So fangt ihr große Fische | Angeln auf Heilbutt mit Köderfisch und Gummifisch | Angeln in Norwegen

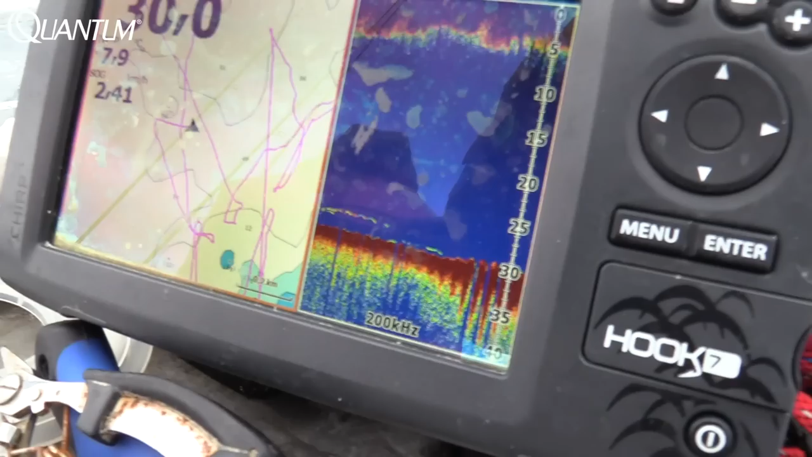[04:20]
in dem ihr euch gerade befindet, oder natürlich der Kartenplotter eures Echolotes.
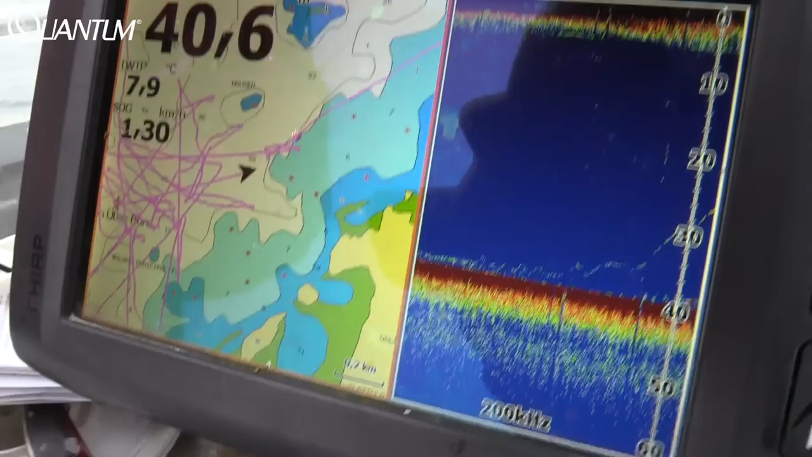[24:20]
Auf dem Echolot können wir gut unsere Köderlinie verfolgen und auch unsere Driftstrecke beobachten.
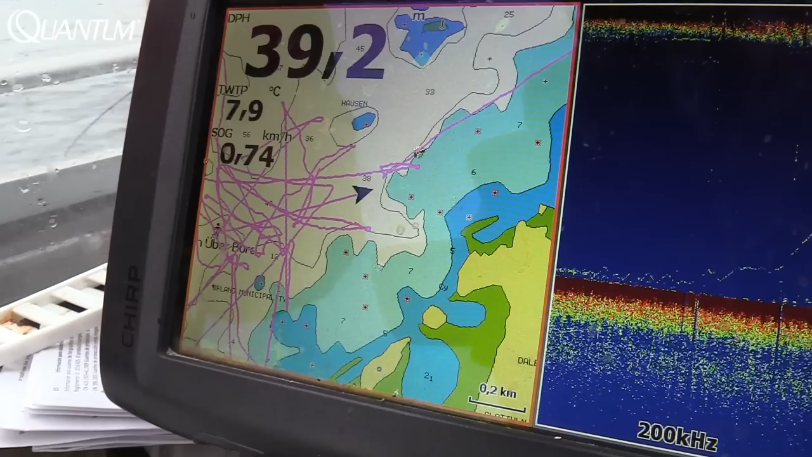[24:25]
On screen: water 7.9°C, speed 0.74 km/h
Kurz nachdem ein Rudel Schweinswale in unmittelbarer Bootsnähe auftaucht, bekommen wir den ersten Biss.